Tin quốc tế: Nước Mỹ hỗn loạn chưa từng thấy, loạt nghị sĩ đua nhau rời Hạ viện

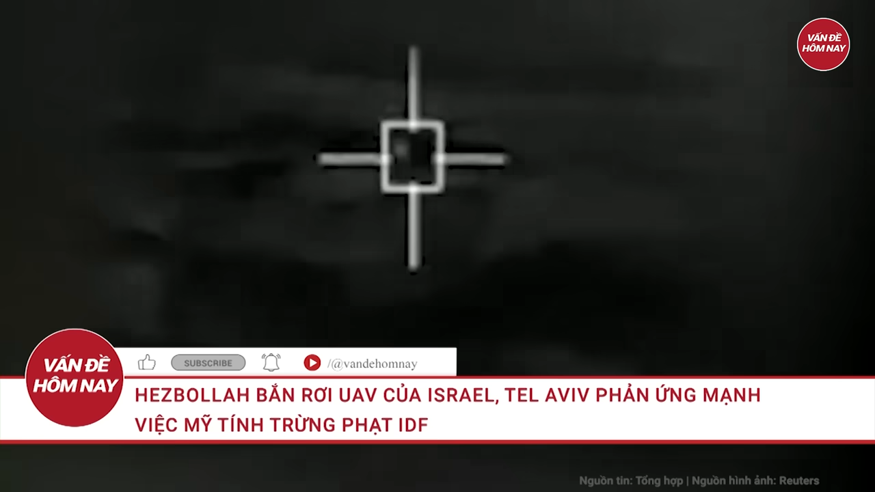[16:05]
Lực lượng phòng vệ Israel, IDF, cho hay một máy bay không người lái UAV của họ đã bị bắn rơi khi đang hoạt động trên bầu trời Liban đêm hôm 21 tháng 4.
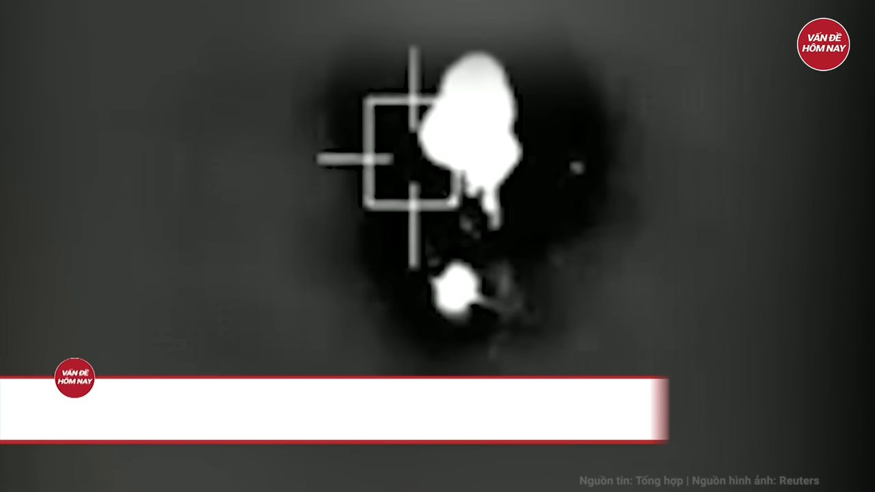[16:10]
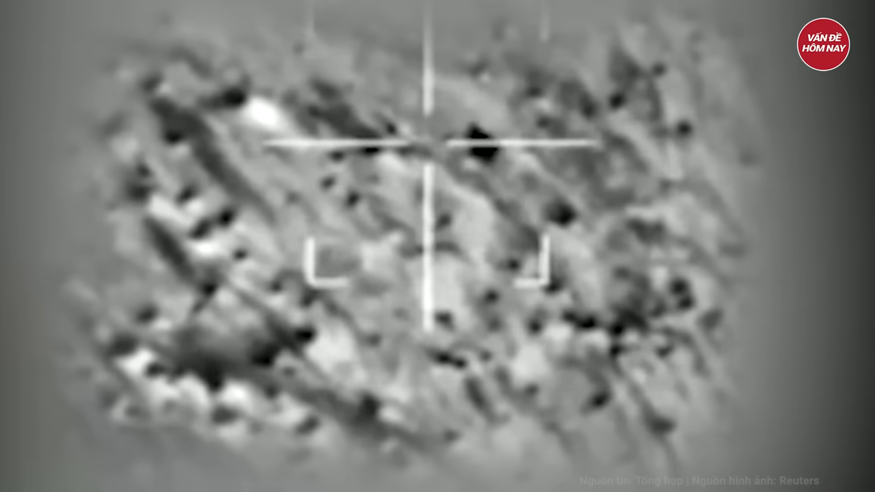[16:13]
Hãng thông tấn Al Jazeera dẫn thông cáo IDF đang trên mạng sau ICH viết, một tên lửa đất đối không đã phóng về phía UAV của không quân Israel đang hoạt động trên bầu trời Liban.
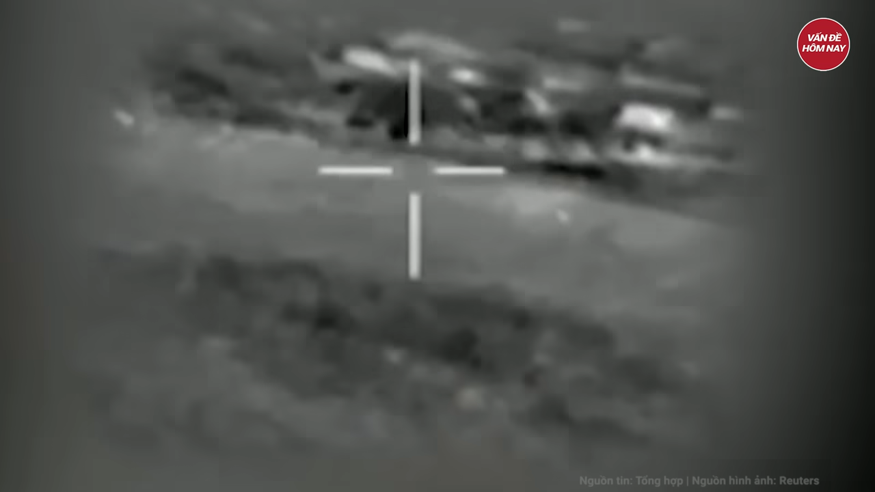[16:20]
Khí tài đã trúng đòn tấn công và rơi xuống lãnh thổ Liban.
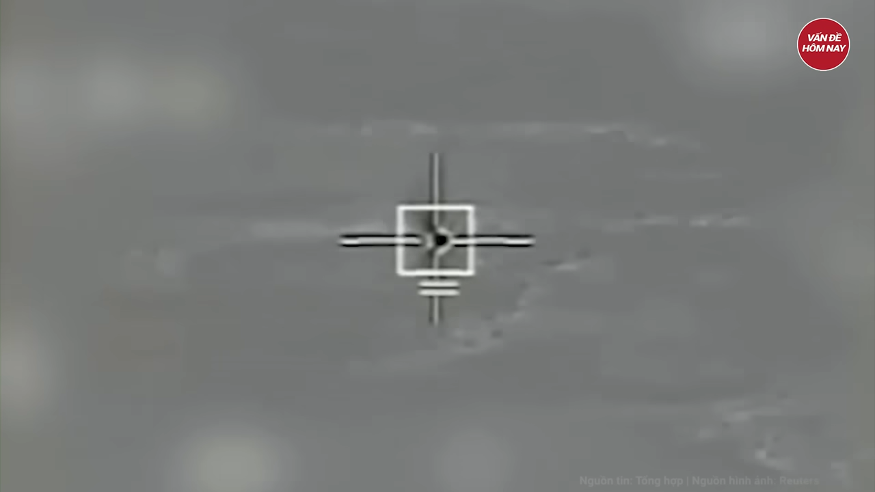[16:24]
Nguyên nhân vụ việc đang được điều tra.
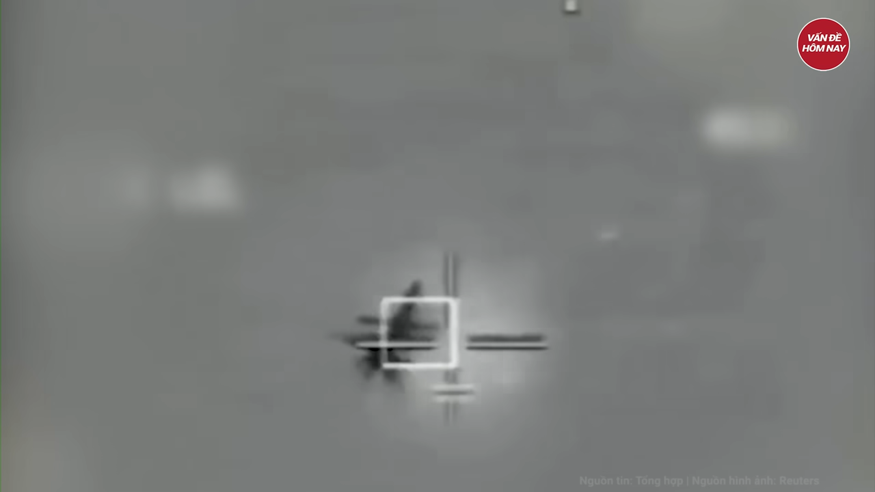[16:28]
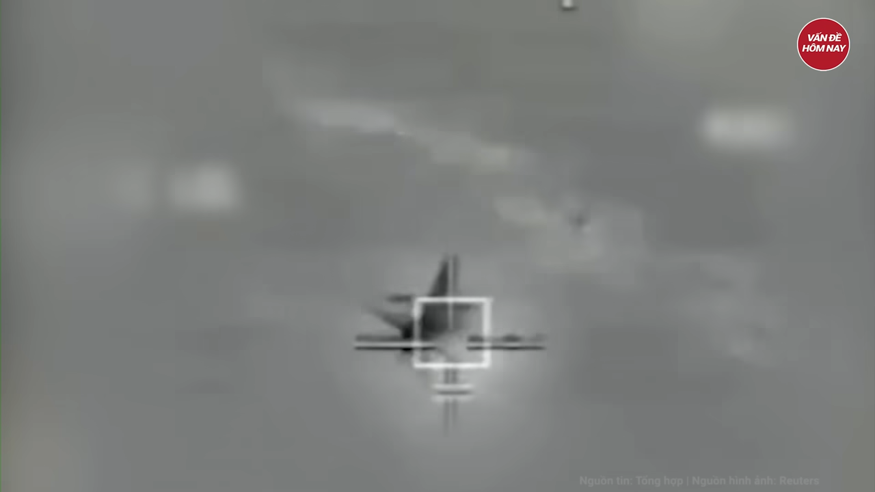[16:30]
Thông cáo viết thêm, các tiêm kích của không quân Israel đã thực hiện đòn tấn công vào vị trí tên lửa đất đối không được phóng đi.
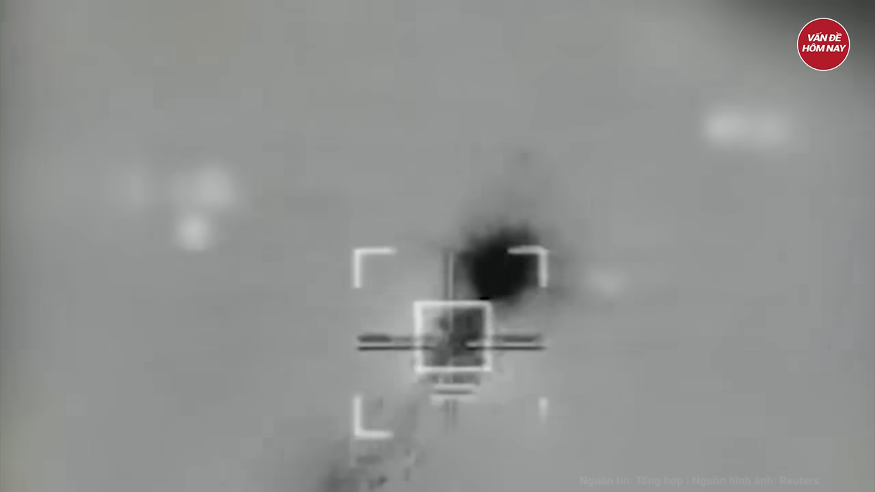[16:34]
Nhóm vũ trang Herbola ở Liban sau đó nhận trách nhiệm bắn rơi UAV Israel.